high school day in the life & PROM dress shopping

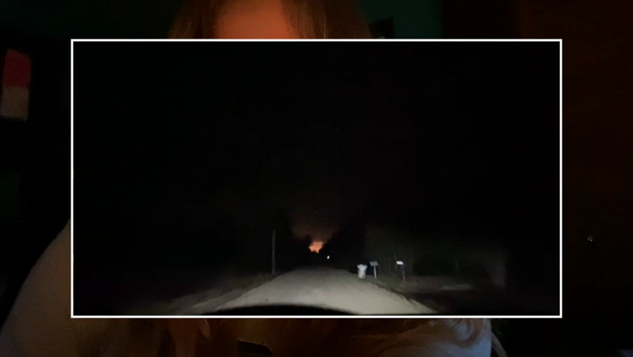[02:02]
It was like lightninging. I love that. I woke up in the middle of the night to the thunder and stuff.